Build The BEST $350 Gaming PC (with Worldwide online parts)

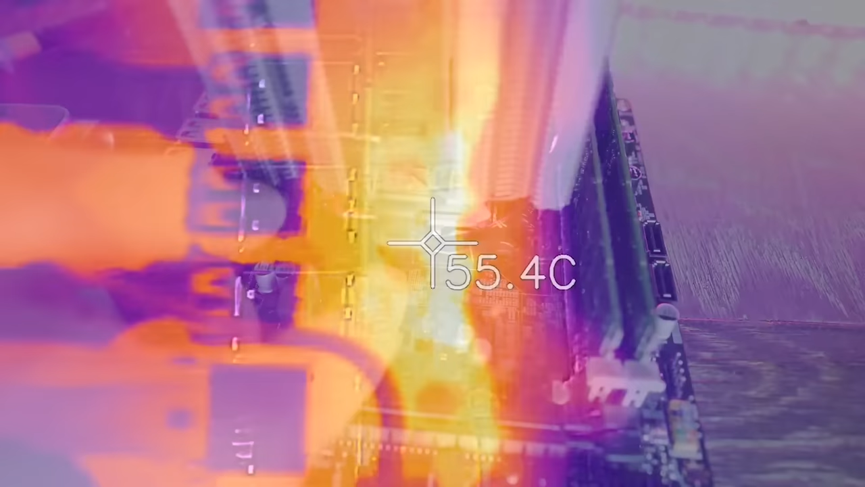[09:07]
On screen: spot 55.4°C
It was only getting up to around 60 degrees, which is absolutely fine.
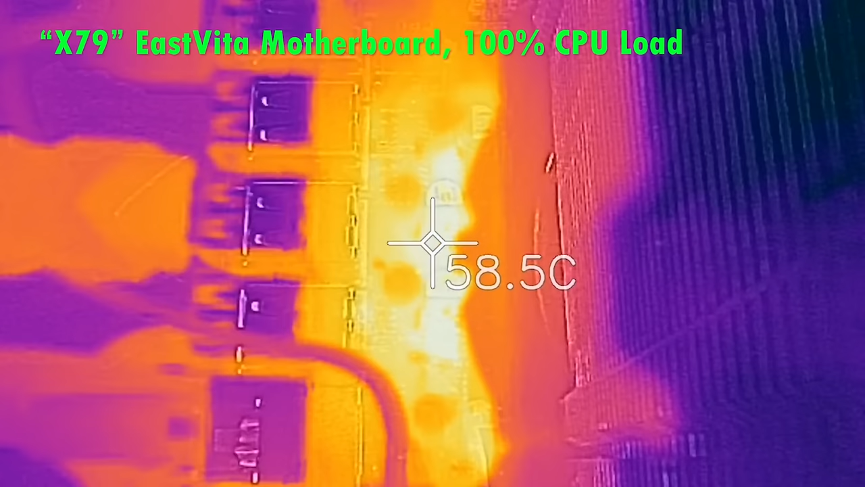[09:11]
On screen: spot 58.5°C
And then those low powered components, coupled with the fact that we're going with the budget case, budget power supply, and the RX 570, we were only seeing maximum of